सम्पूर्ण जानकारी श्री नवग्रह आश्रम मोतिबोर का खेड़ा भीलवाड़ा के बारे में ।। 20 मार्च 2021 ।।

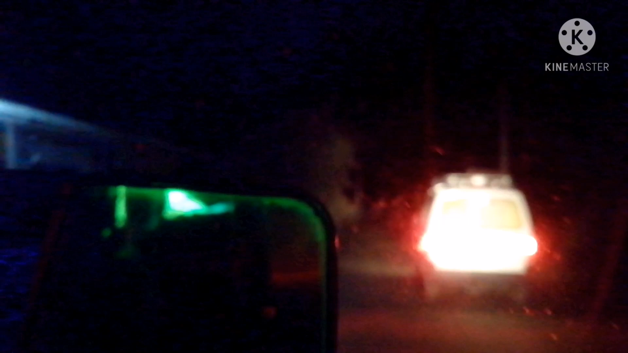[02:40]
ये आश्रम की गाड़ी है जो आगे जा रही है।